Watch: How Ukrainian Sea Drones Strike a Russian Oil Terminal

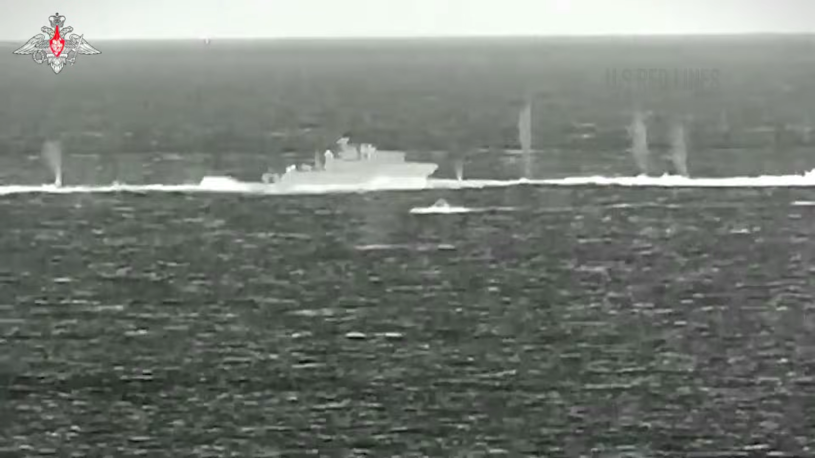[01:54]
A Mangust-class and a Raptor-class patrol boat emerge to intercept.
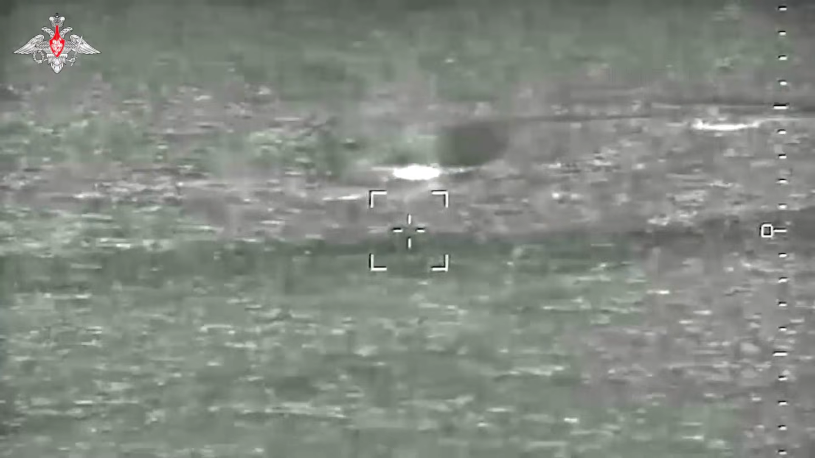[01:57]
They are the gatekeepers of the harbor perimeter.
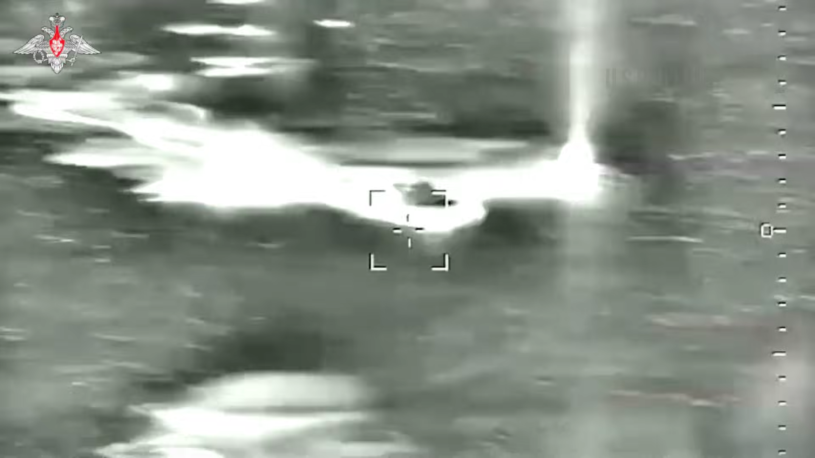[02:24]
One round slams into a drone. Imagine hitting a watermelon with a sledgehammer. That is what happens to the vessel's structure when it meets high-velocity steel.
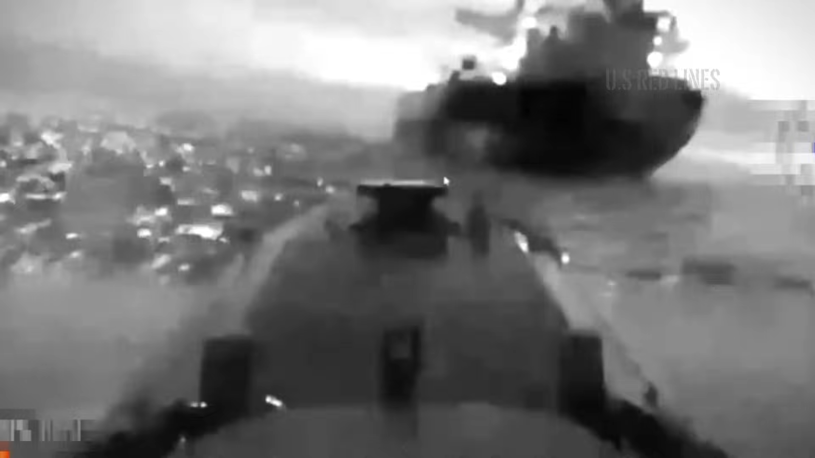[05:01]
The drone surges forward, cutting the distance to 50 meters. The gunner tries to depress the weapon's muzzle, but it hits the ship's own railing.
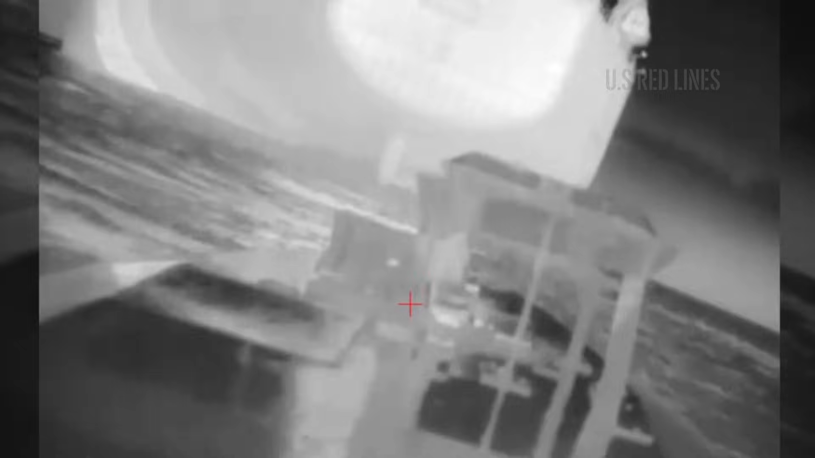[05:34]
The nose of the drone slams into the Raptor's hull right beside the engines.
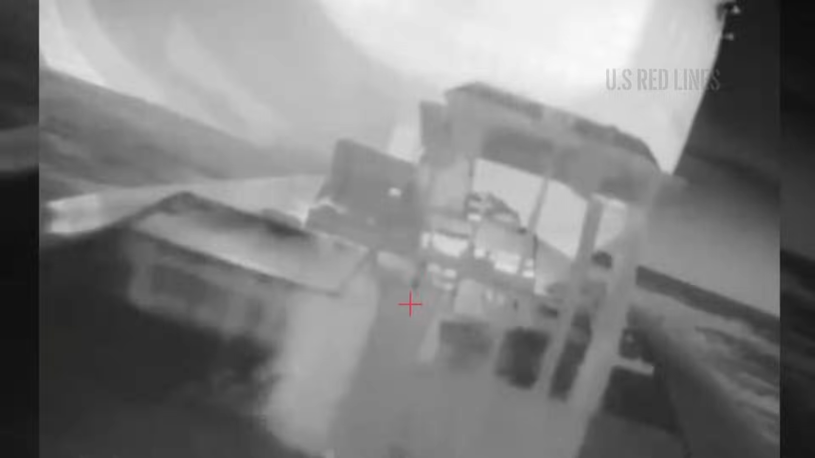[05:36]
The contact fuse engages.
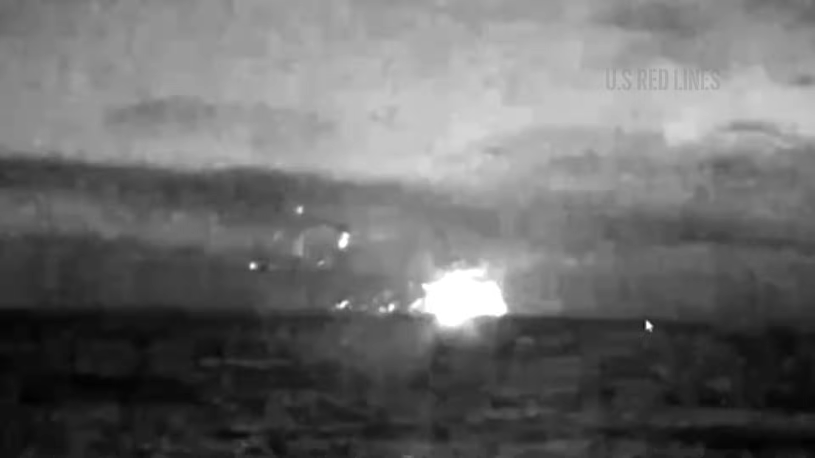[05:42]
The 320-kilogram warhead detonates instantly.
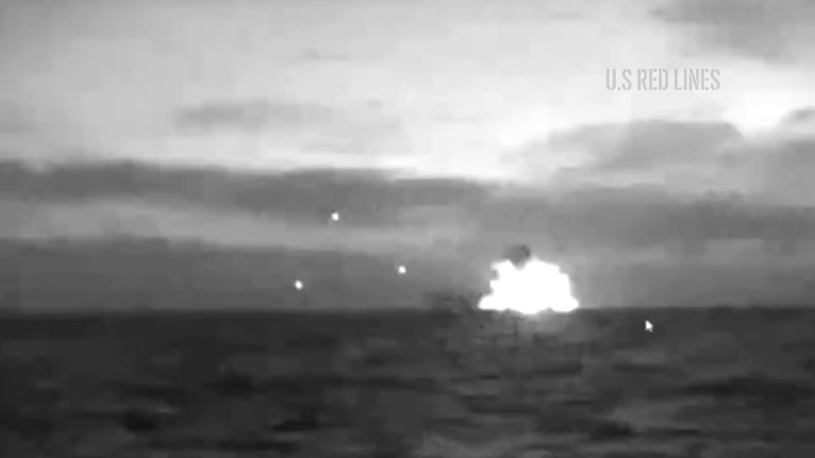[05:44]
The ship's steel tears as easily as a paper food wrapper. The rear structure is totally obliterated. The engines snap and the fuel tanks rupture.
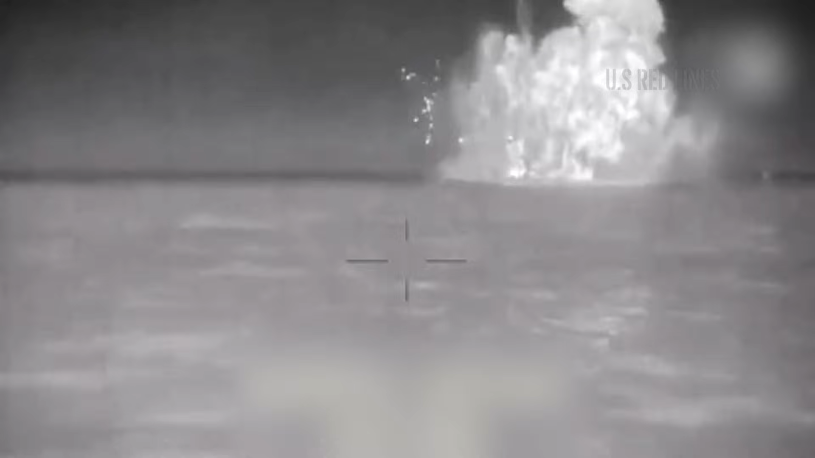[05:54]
Escaping gasoline vapors are instantly ignited by the heat of the blast. A massive fireball erupts, swallowing the rear of the ship.
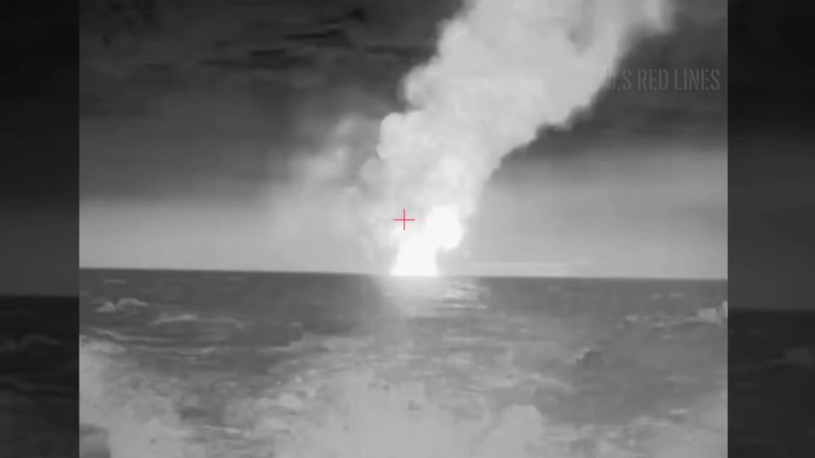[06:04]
The proud, modern patrol boat turns into a very expensive floating bonfire.
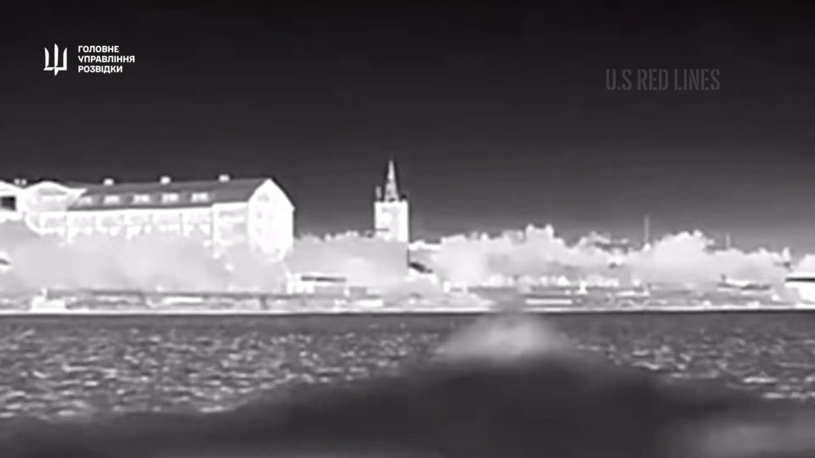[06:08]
9.46 The chase is over, but the mission is not complete.
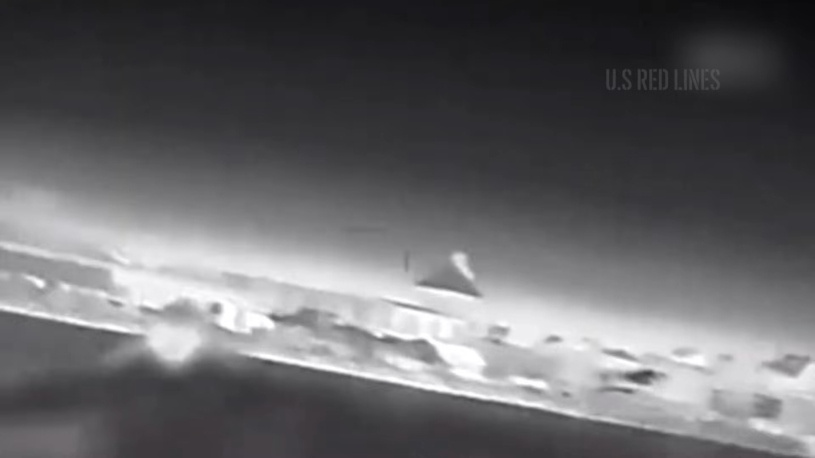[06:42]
Large black oil pipes are clearly visible above them. This is the enemy's economic artery. The operator locks the final heading and releases the controls.
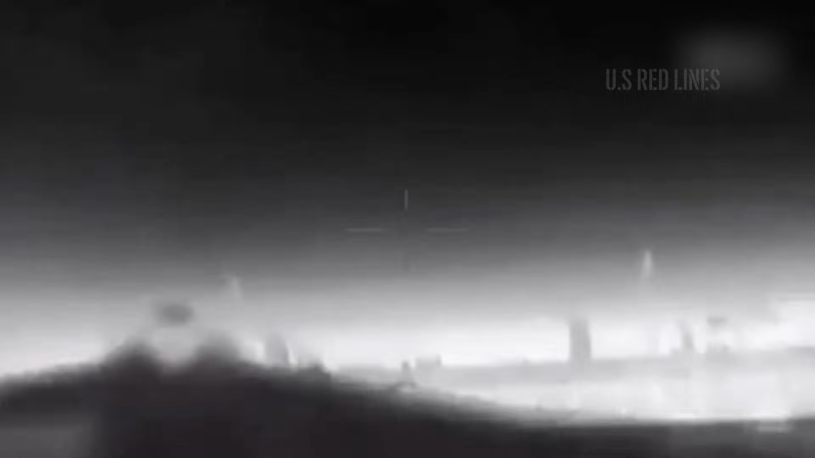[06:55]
There is nothing left to do but let the laws of physics take over.
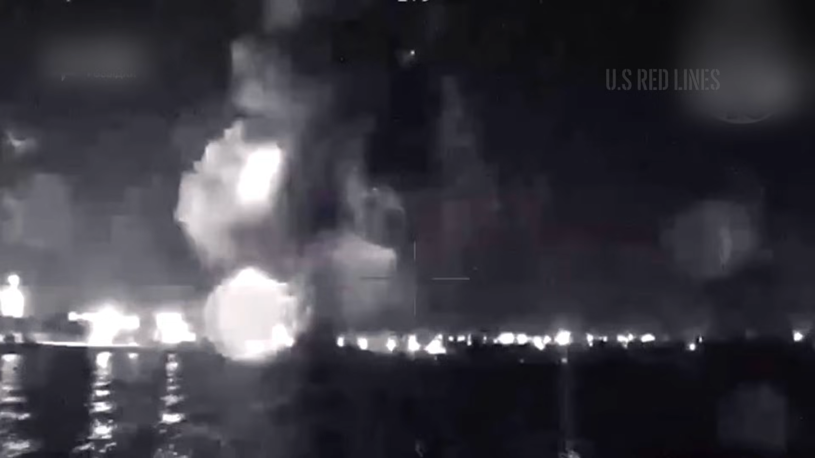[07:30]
Flames tower into the sky, followed by thick black smoke visible from miles away.